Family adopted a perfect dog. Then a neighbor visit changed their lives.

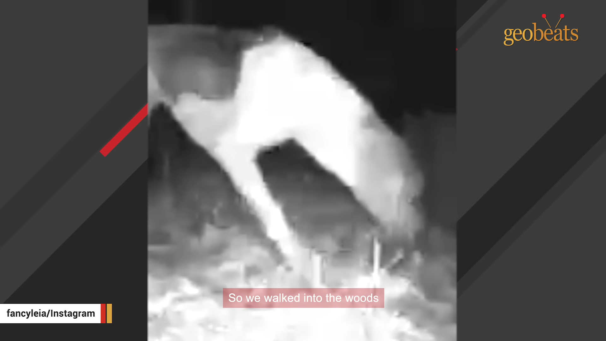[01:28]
So we walked into the woods and sure enough, she was standing back there, probably about 50 feet away from me.
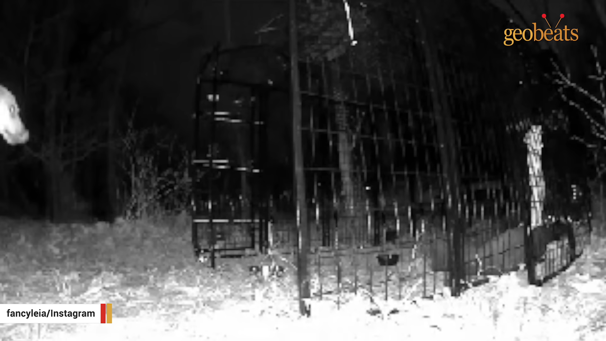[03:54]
We had to get her to go into the pen far enough to trip the laser and make the door close. We got her on camera, but she wasn't going all the way in the pen where she could get trapped.
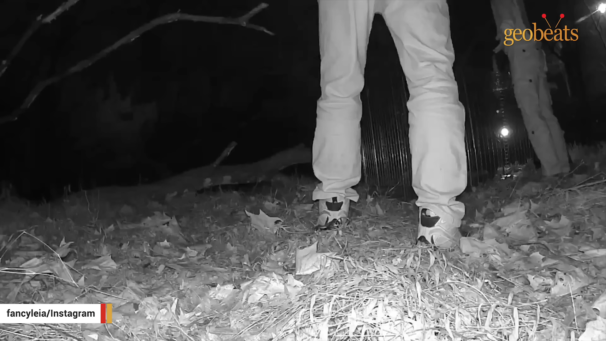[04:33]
We accidentally did trap a few animals. We trapped possum a couple of different times. I think it was the same possum twice.
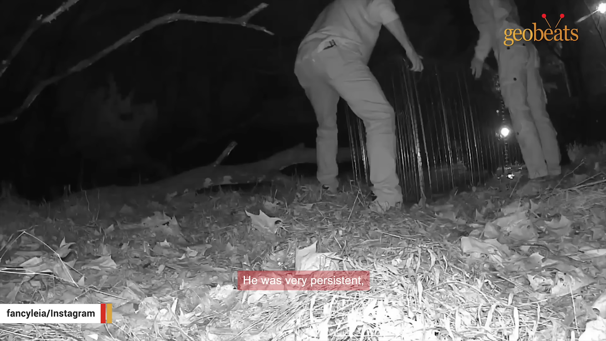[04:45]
He was very persistent, so had to go out and shake him out and go on, buddy, this isn't for you.